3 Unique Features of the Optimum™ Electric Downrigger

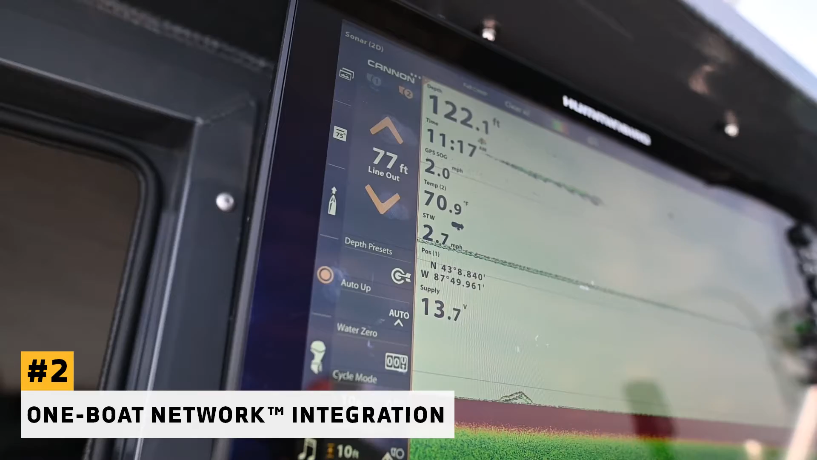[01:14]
On screen: depth 122.1 ft
connect these downriggers via Bluetooth to our Humminbird fish finders via the one boat network.
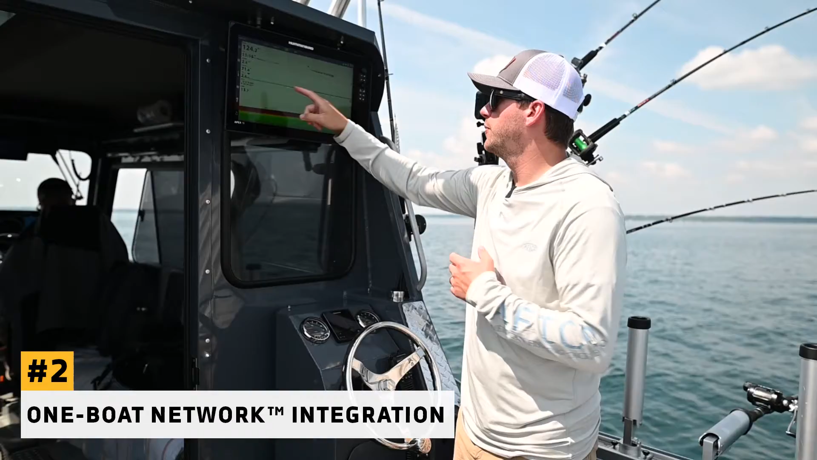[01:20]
So if you come in here you can actually see in our readouts here which are customizable we can include more information but in
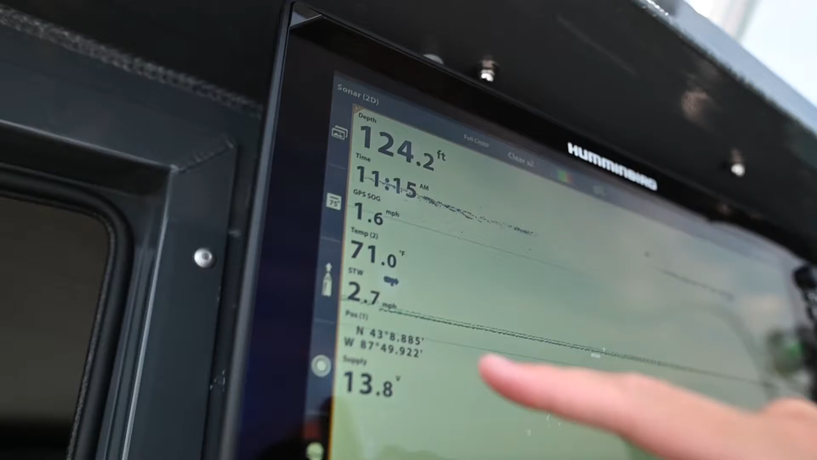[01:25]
On screen: depth 124.2 ft, water 71.0°F
this instance we're just showing the speed at that downrigger ball so we have that information right here you can see the
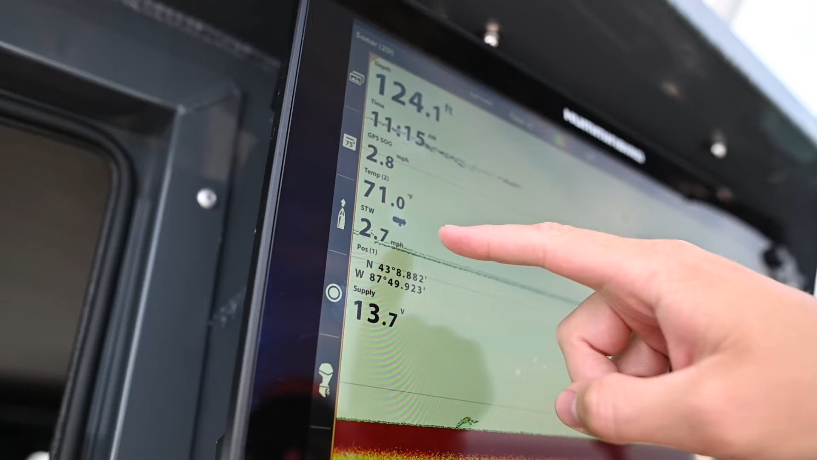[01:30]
On screen: depth 124.1 ft
probe shows up and whether it's this unit or it's one at the helm
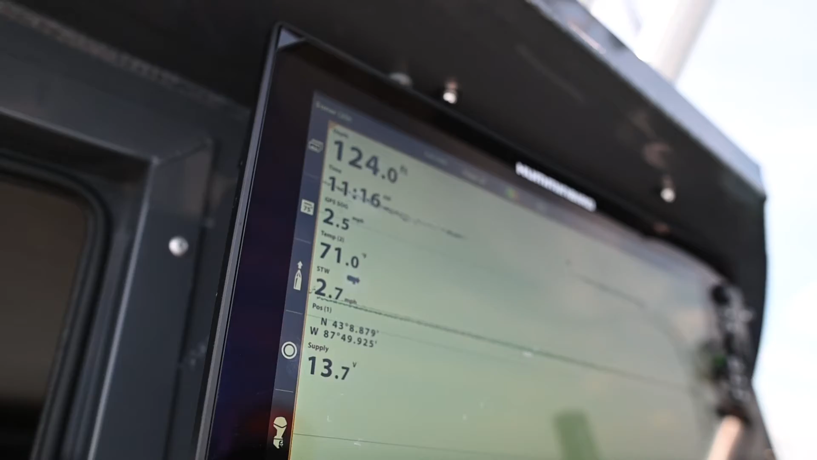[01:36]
On screen: depth 124.0 ft
we have the ability to get this information from the probe at many different locations
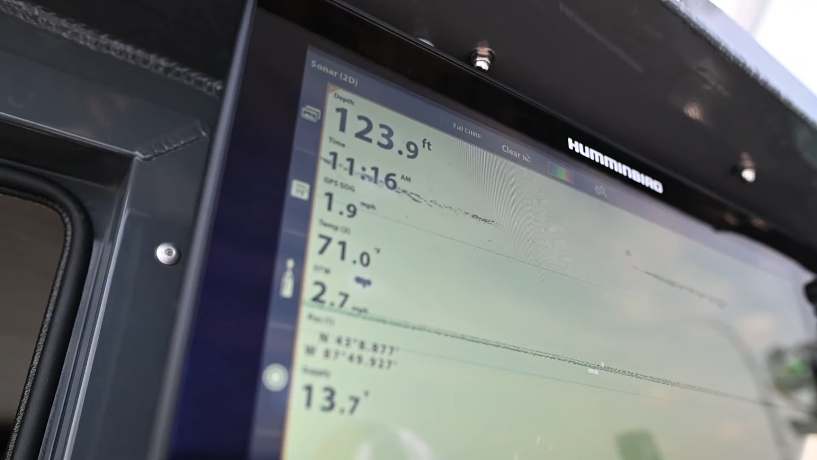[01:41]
On screen: depth 123.9 ft
whether it's the downrigger that's the fish finder or it's that the actual fish hawk display that we have mounted up front.
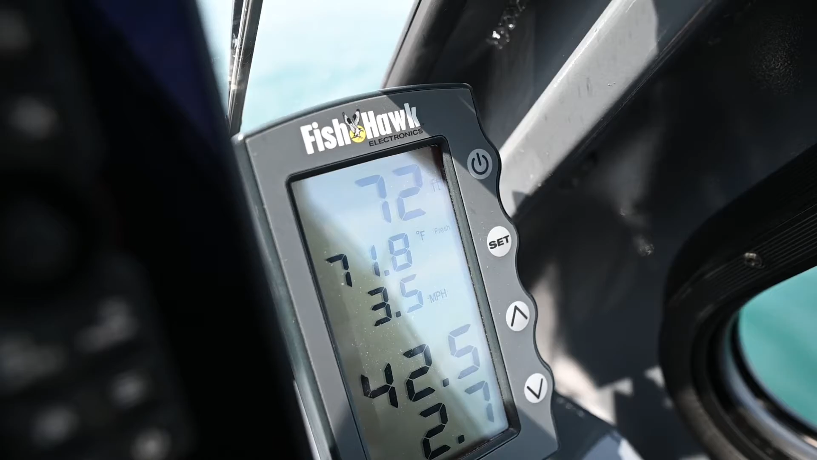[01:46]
So the third unique thing about these Canon Optimum downriggers is we have the ability to control them from multiple different devices.
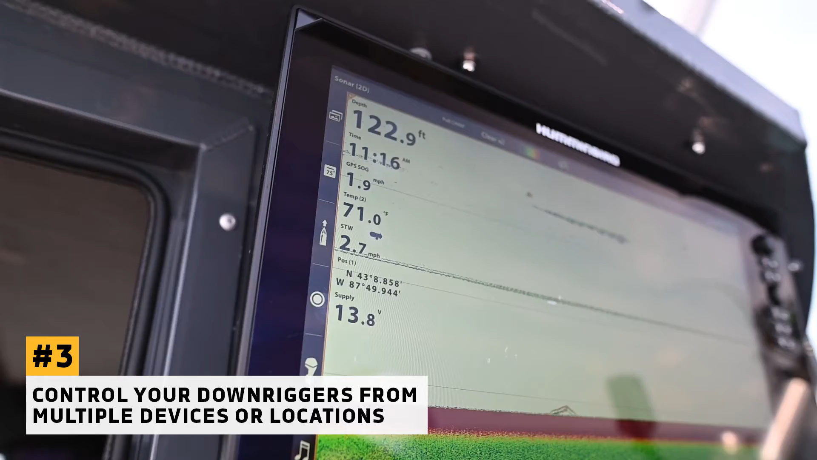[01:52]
On screen: depth 122.9 ft, water 71.0°F
Obviously you know there's a keypad on that downrigger where you can control it
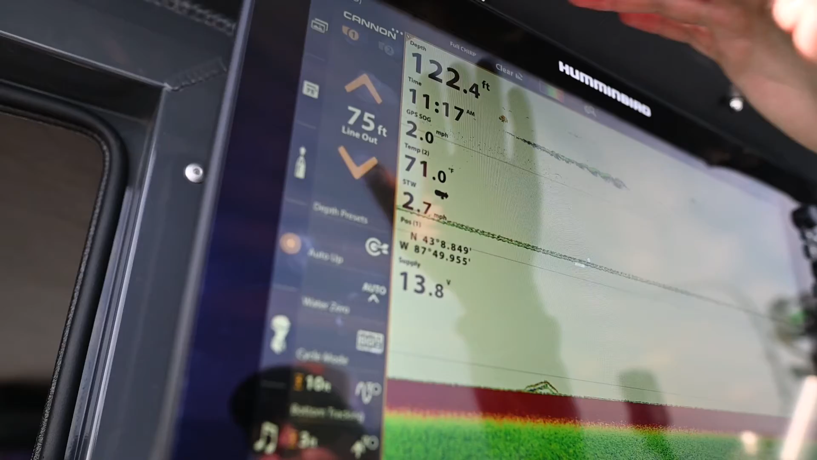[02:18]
On screen: depth 122.4 ft, water 71.0°F
So we can actually adjust the downrigger depths right from
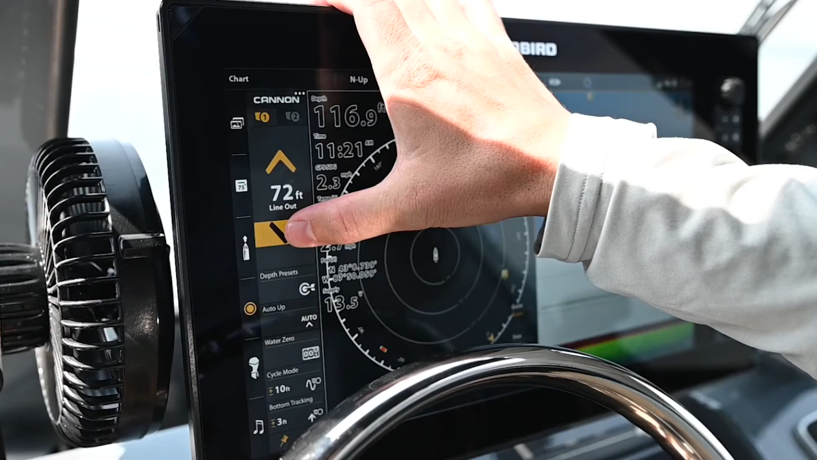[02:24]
our fish finder here but then I can also click on number two that pulls up our second downrigger I
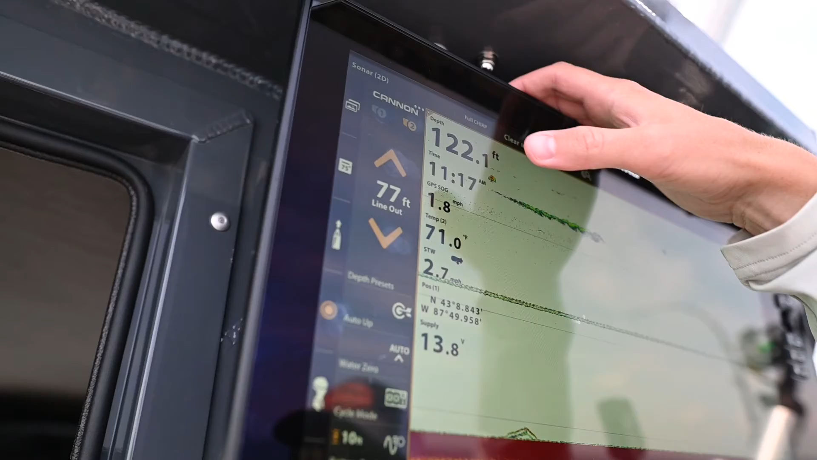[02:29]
On screen: depth 122.1 ft, water 71.0°F
can control them from here we catch fish I can hit auto up whether it's in here the captain's
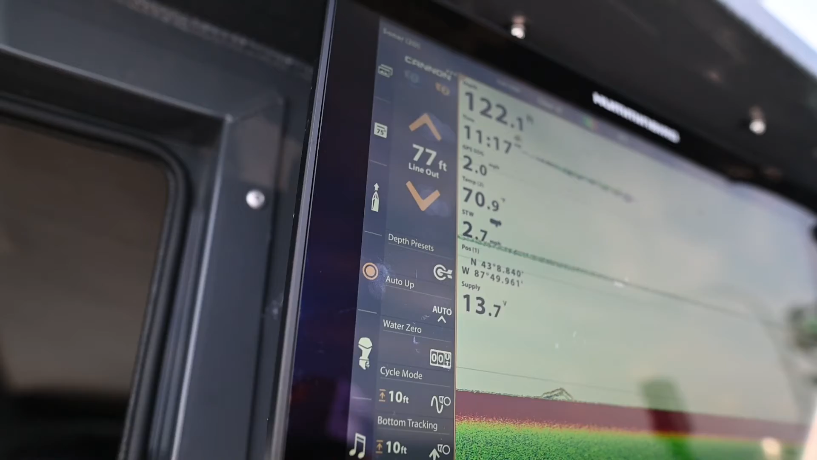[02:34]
up at the helm they can actually control that all from different devices but then the third device
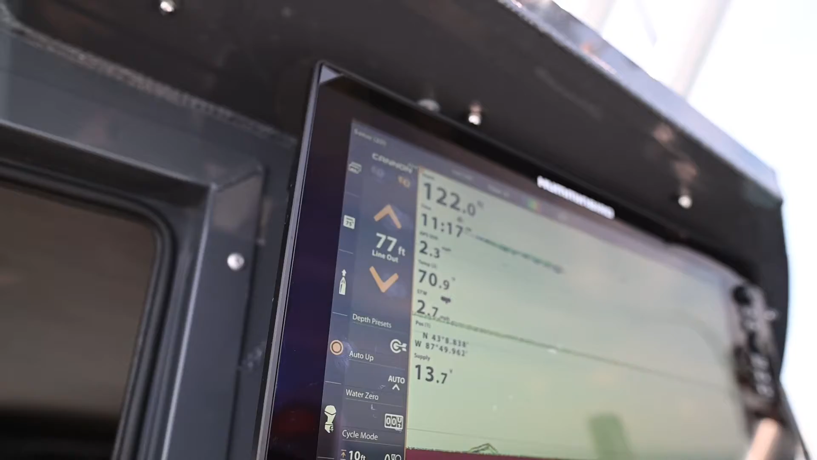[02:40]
is actually the Canon app on your mobile phone on Android and iPhone allows you to control and enable features right from your phone